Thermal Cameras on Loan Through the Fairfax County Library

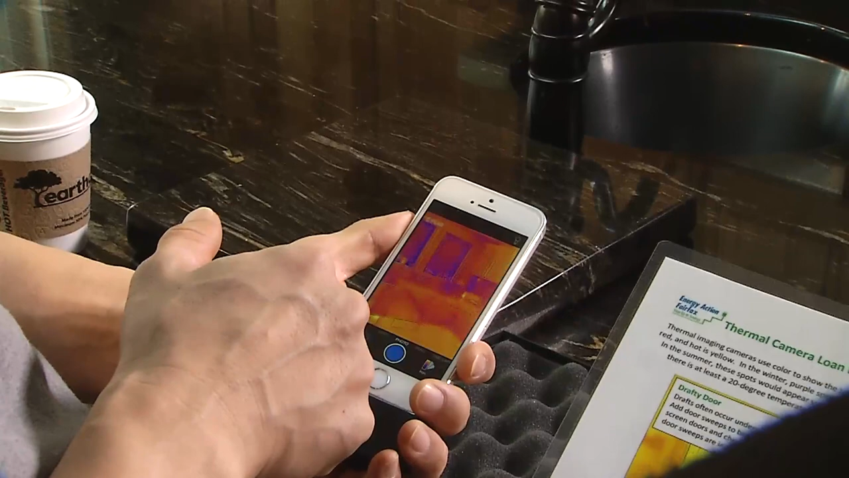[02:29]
And then you take pictures just like you would a regular picture on your phone. Press a button on the app and it
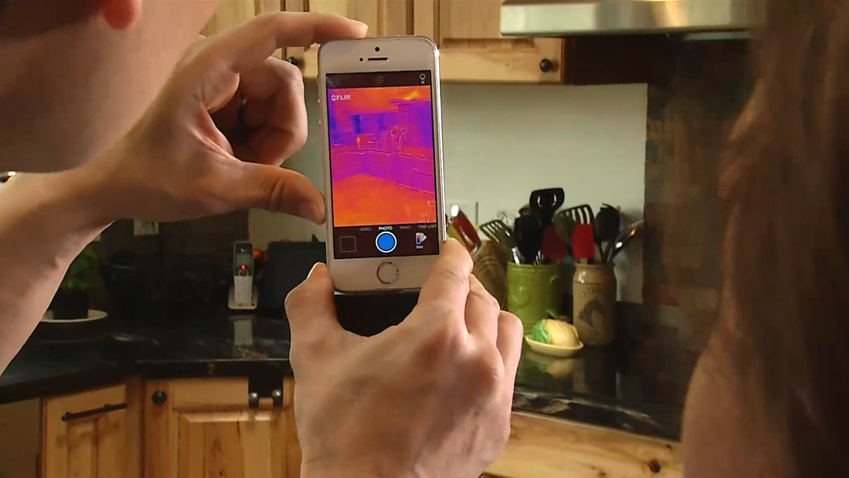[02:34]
saves to the FLIR ONE apps library.
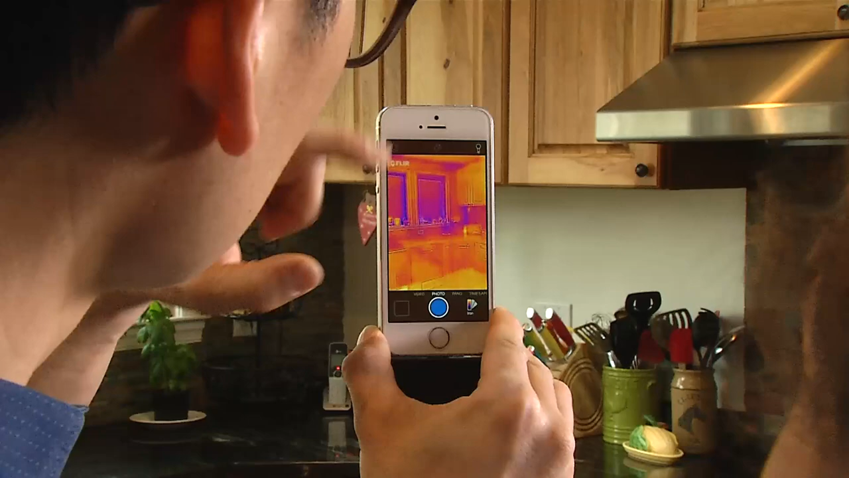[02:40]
But you can also save it to your camera library or email the pictures to yourself. What the thermal image does is
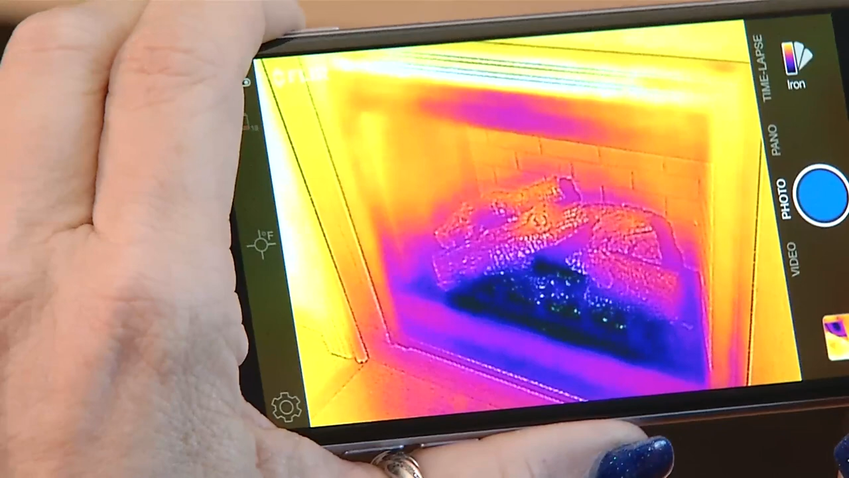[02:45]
it basically provides a heat map of what it's seeing.
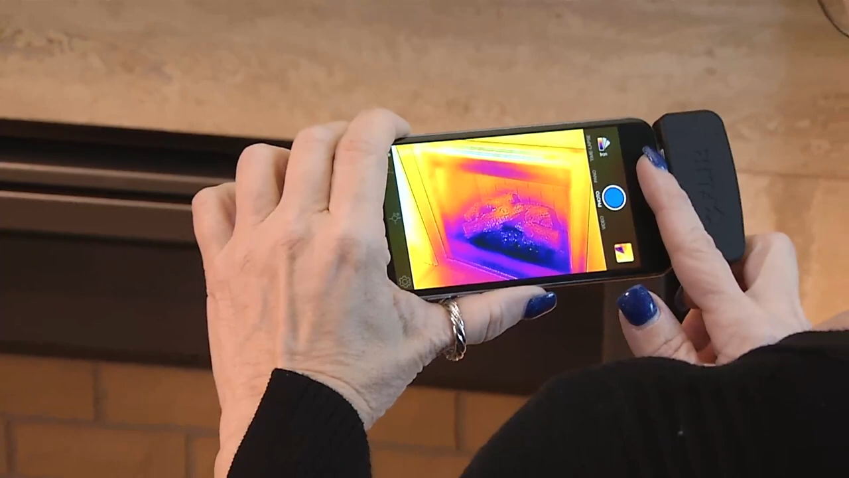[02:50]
And so at the same time that it takes a regular picture, it simultaneously takes an image
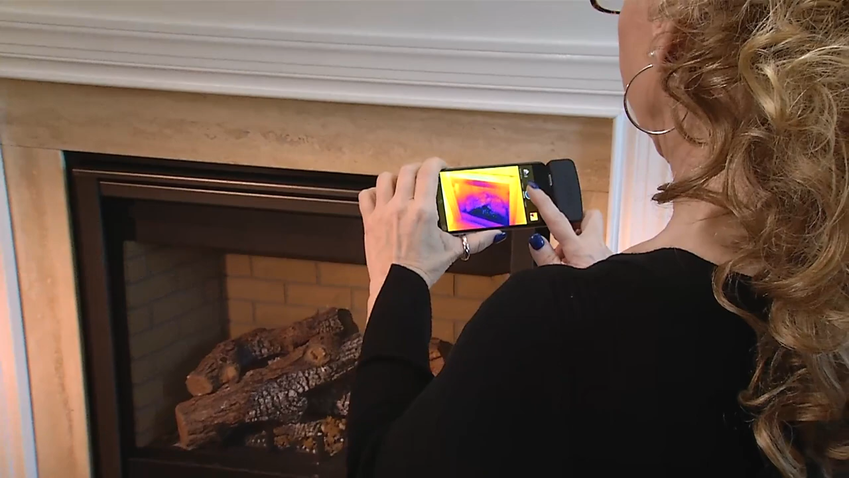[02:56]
of all the hot and cold spots and it reveals that based on color.
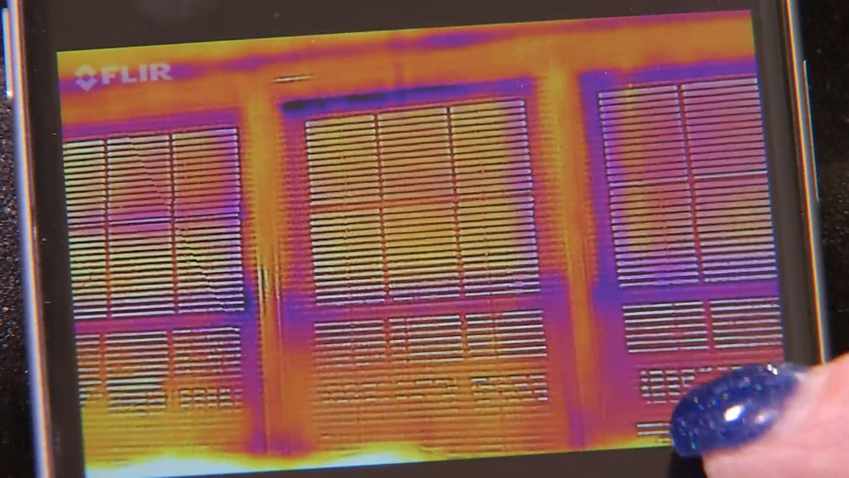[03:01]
So you'll see all the way to the coldest in purple to all the way to the hottest in yellow and that allows you to easily see what's hot and cold in your house.